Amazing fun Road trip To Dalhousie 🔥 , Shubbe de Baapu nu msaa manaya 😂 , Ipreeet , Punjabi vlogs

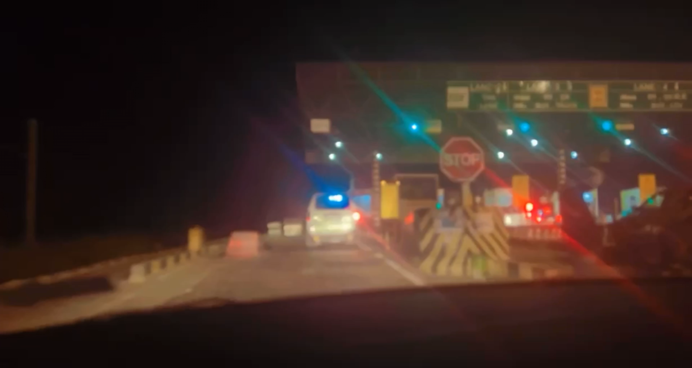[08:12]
ਟੋਲ ਪਲਾਜ਼ਾ ਫਾਸਟੈਗ ਰੀਚਾਰਜ ਕਰਾ ਲੋ ਮੈਂ ਕਹਿੰਦਾ
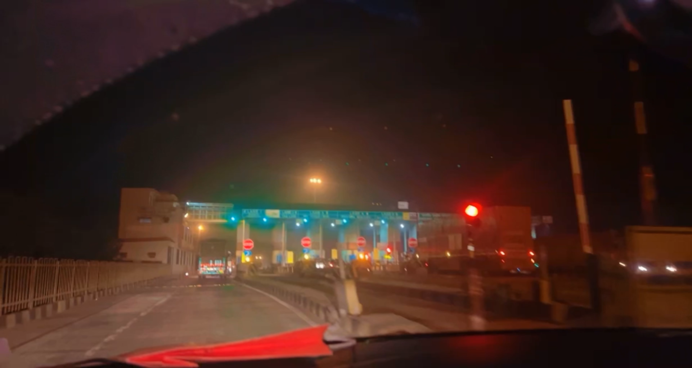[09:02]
ਟੂਲ ਆ ਗਿਆ ਕਹਿੰਦੇ ਮਤਲਬ ਟੋਲ ਟੈਕਸ